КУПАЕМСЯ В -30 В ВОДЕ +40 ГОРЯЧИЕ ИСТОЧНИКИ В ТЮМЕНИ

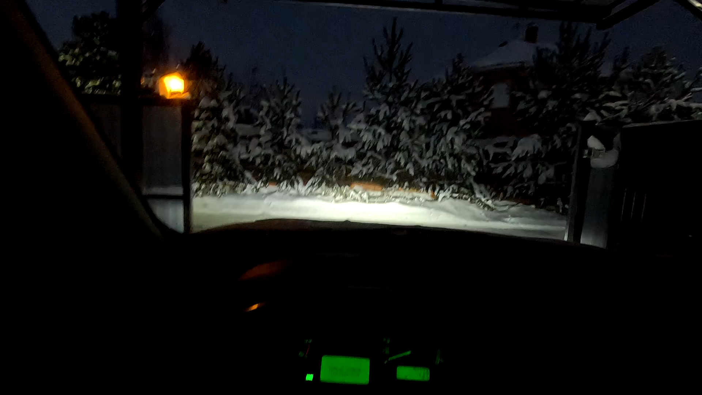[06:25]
Красота какая у нас. Зимняя заснеженная Тюмень.
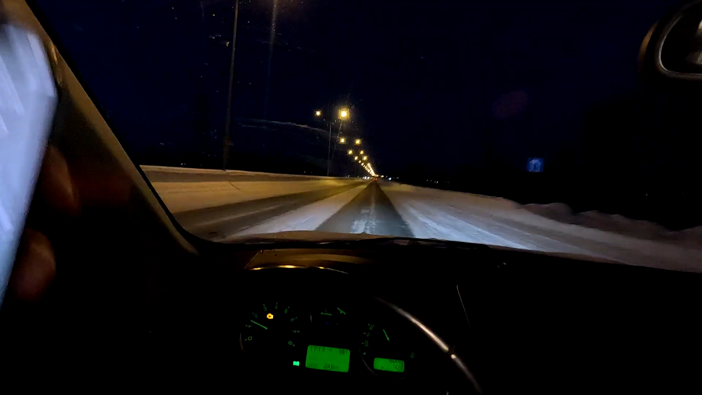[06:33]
А у нас сегодня 8 января. Сейчас у нас минус 18.
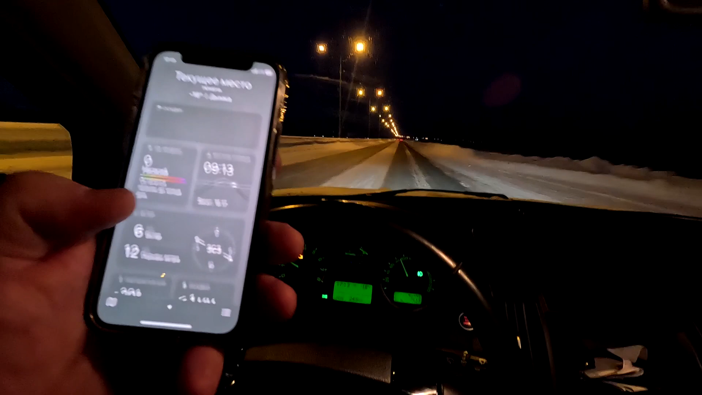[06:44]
Ощущается как минус 29. Очень сильный ветер. Влажность 80%. Короче, нормально.
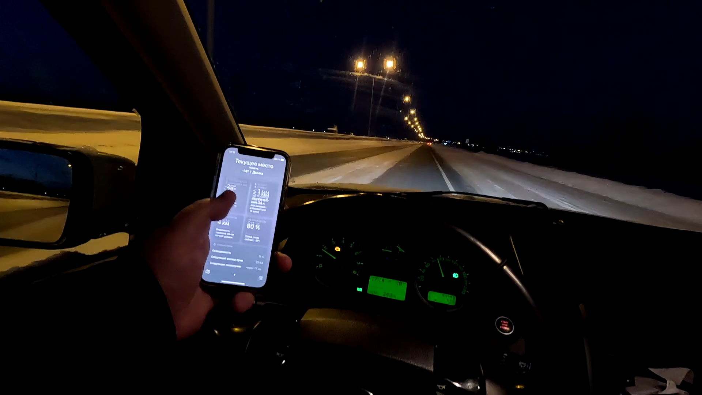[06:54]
Все как мы любим. Так мы же рядом здесь живем. Почему называется верхний бор? Ну, как вы видите.
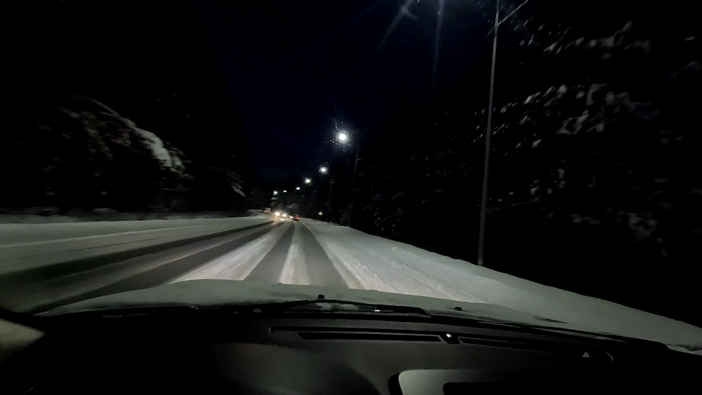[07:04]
По хвойным, да, насаждениям. Такая дорога сегодня красивая. Морозит, снегом все засыпало. Такие сосны, ели обалденные. Вот поэтому и называется бор. А верхний, потому что на берегу находится. На правом берегу реки Тура. С левой стороны вон там он уже.
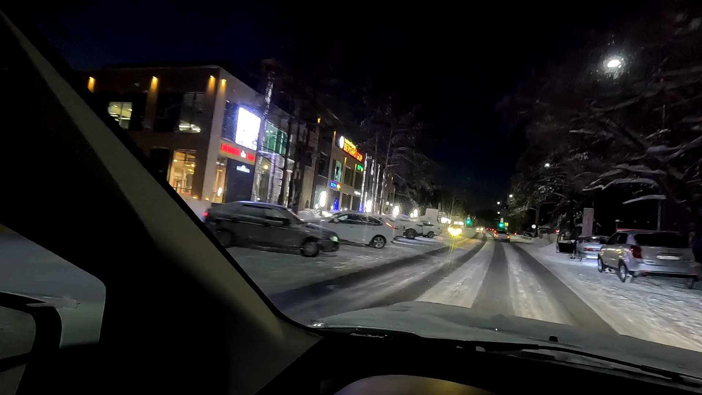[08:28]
Там был у нас старый источник. Вот.
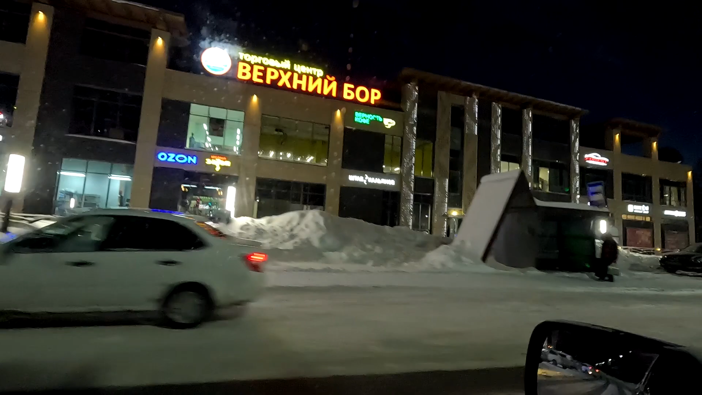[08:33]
Видите, такой вот центр у них даже здесь и все прочее. Нифига себе, они как отстроились, а что-то давно уже здесь не было, а?
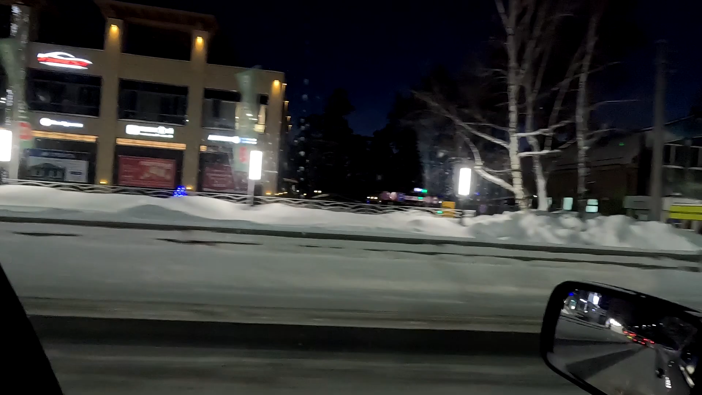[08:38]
Вот, и его как только проезжаешь, сразу с левой стороны будет новый источник.
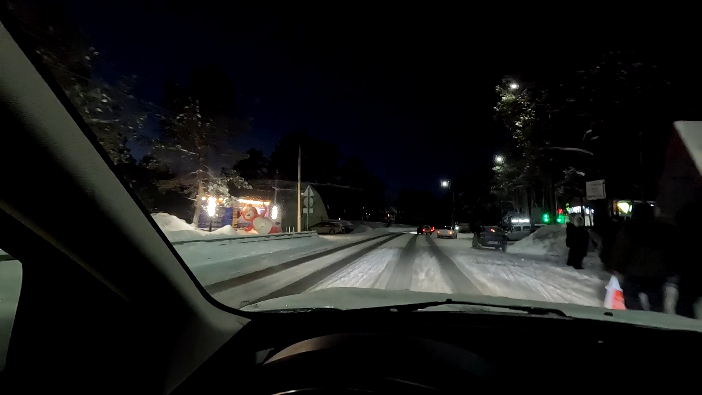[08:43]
И сразу же налево будет поворот. Виды виданные, конечно. Особенно для людей, которые в теплых регионах живут. Это большая испарина.